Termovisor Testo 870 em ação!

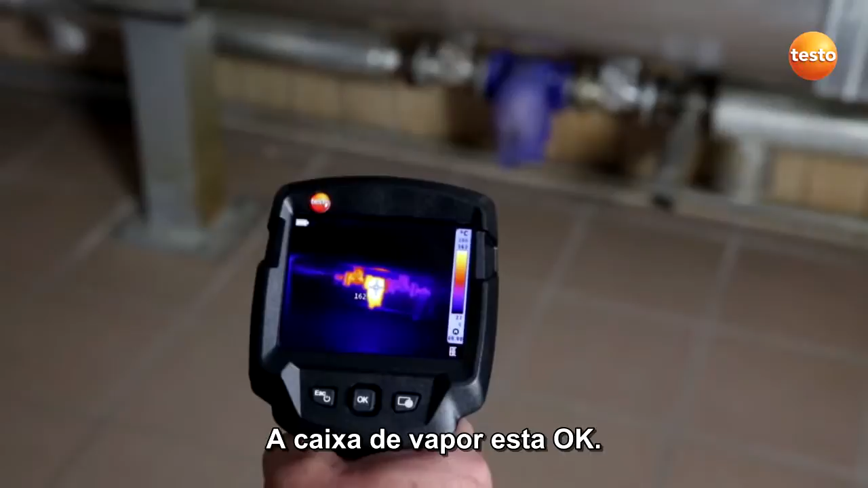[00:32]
The steam trap is absolutely okay. If it wasn't okay, it would be just as warm on the right as it is on the left.
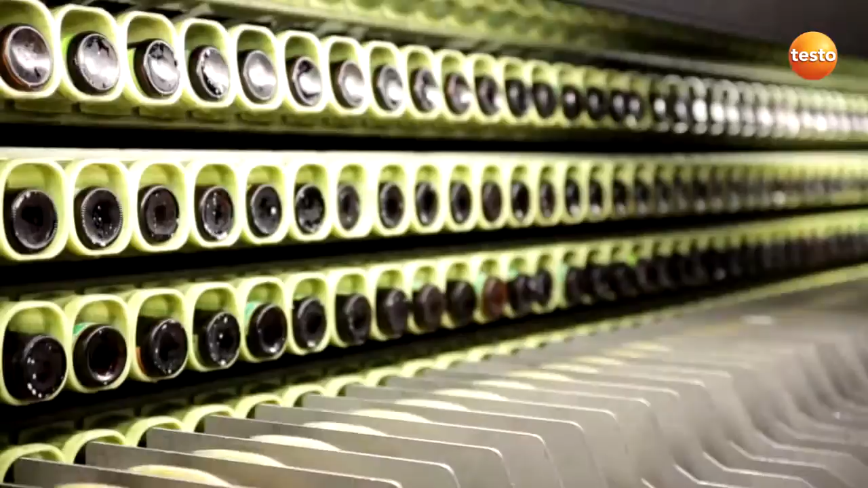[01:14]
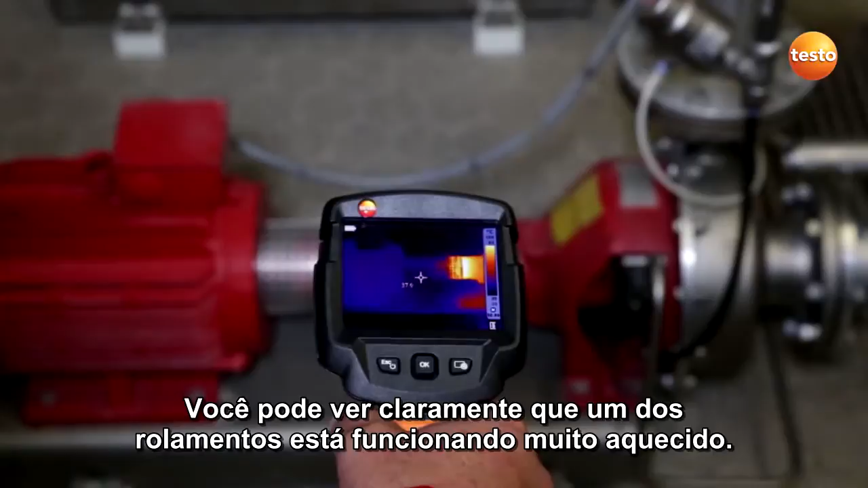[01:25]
This bearing, you can see it here,
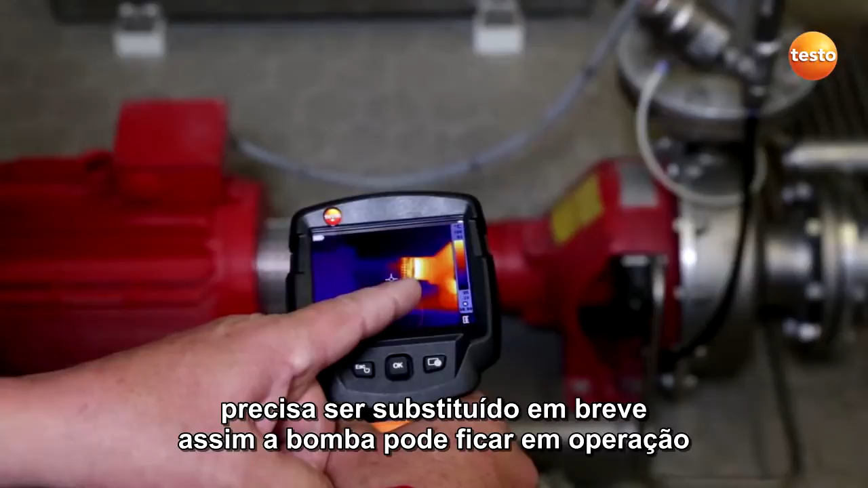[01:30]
needs to be replaced soon so the pump can stay in operation.
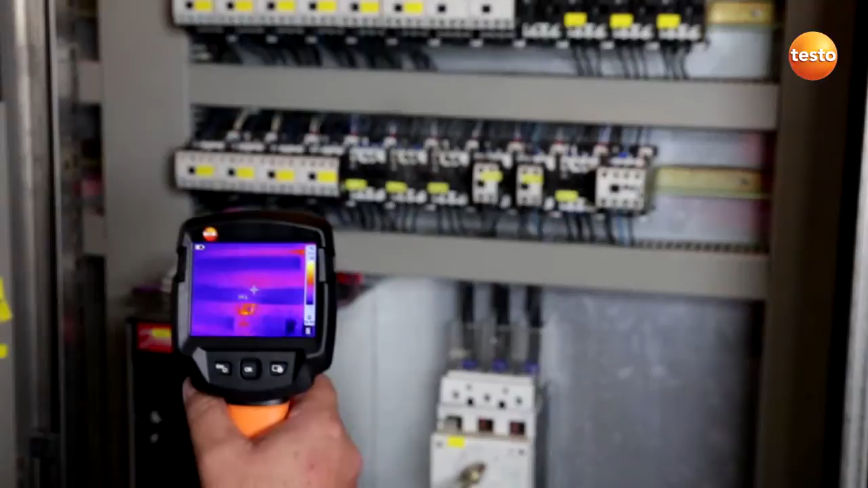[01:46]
Here, too, you can see a defective contactor.
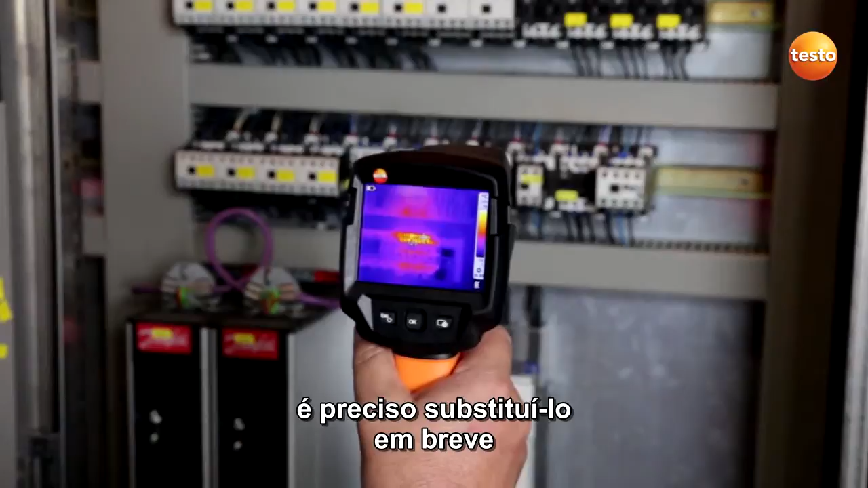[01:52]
For preventive maintenance reasons, we need to replace it soon so the plant can continue working without interruption.
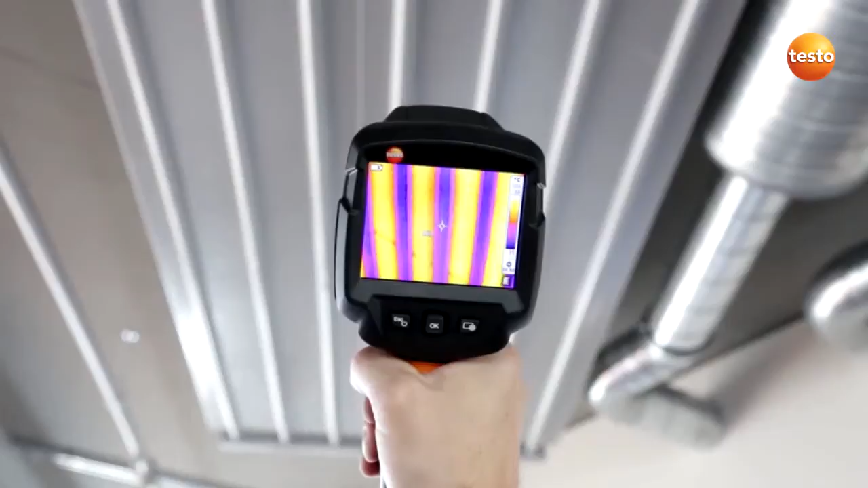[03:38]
which provide heat in the winter and cooling in the summer, so that our production rooms can be better. Let's see if the air conditioning systems have the right temperature.
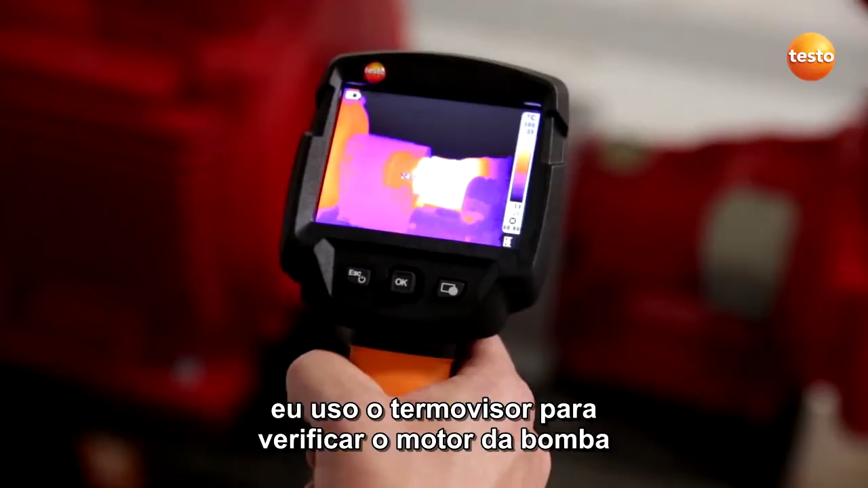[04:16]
Once a week I use the imager to check the pump motor and bearings of our sprinkler system. First,
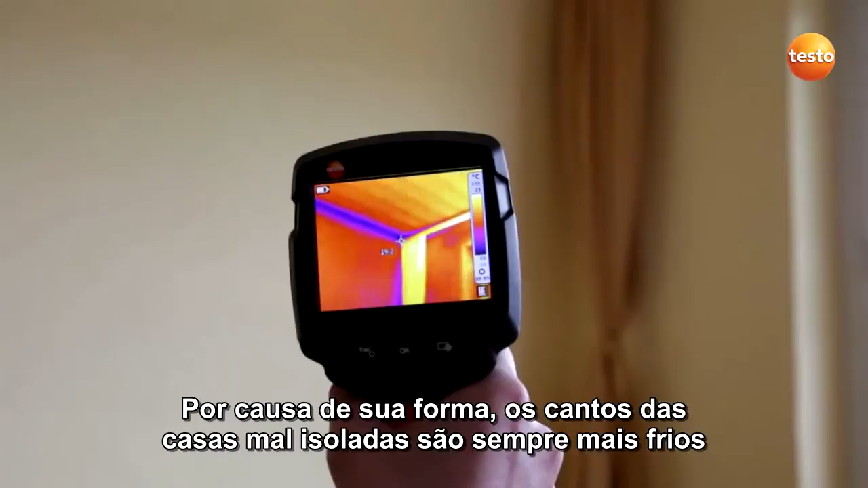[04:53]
Because of their shape, the corners of badly insulated houses are always cold bridges and
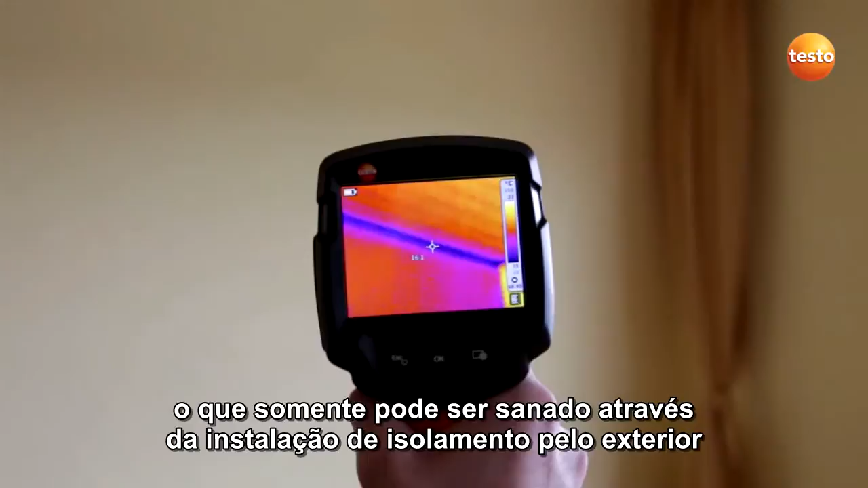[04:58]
can only be remedied by installing exterior insulation.
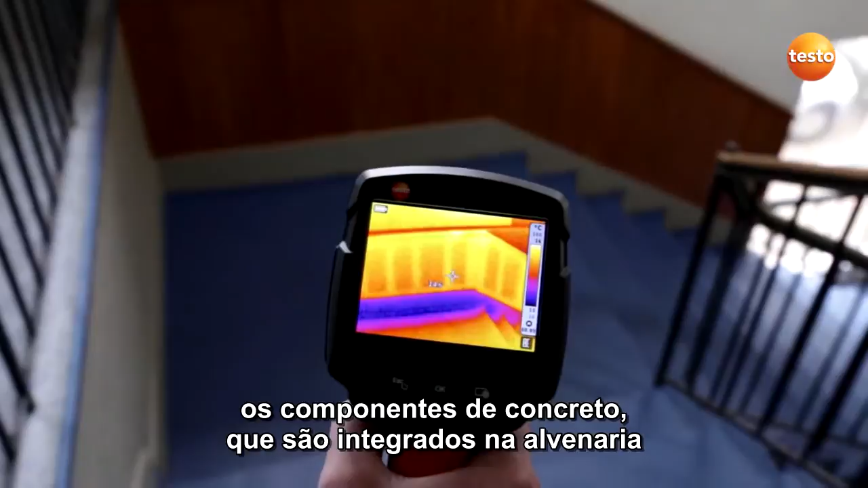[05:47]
the concrete components which are integrated into the brickwork and are in contact with the outer wall always represent a cold bridge.
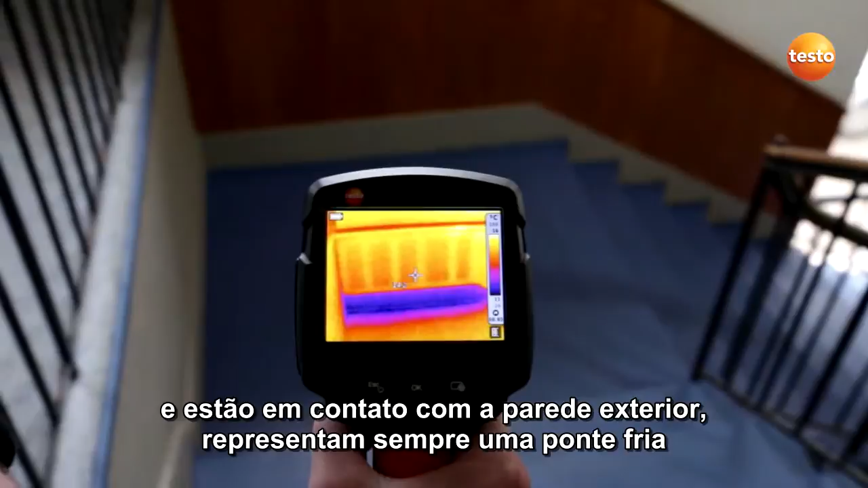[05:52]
We can only remedy these by installing exterior insulation.